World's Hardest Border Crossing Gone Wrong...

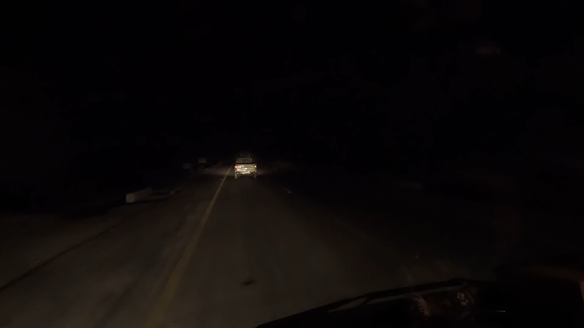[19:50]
And about half an hour later we had made it to the promised motorway.